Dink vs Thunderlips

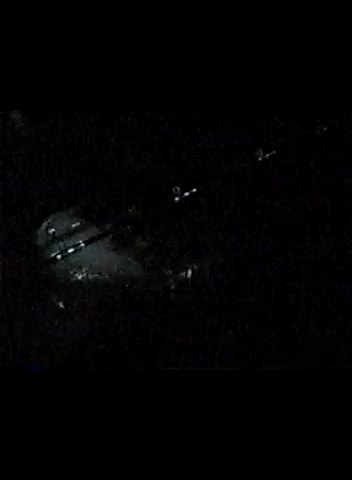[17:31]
I could clean him. Scoop. There he is.
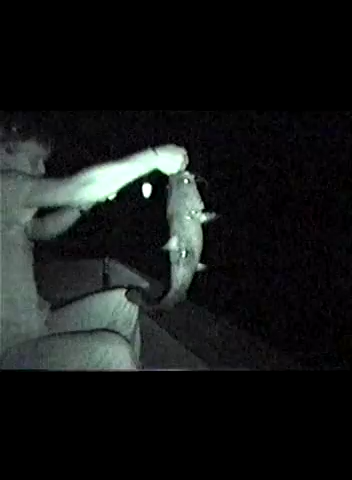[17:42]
Man. Oh well. See if I can spot these kids over there.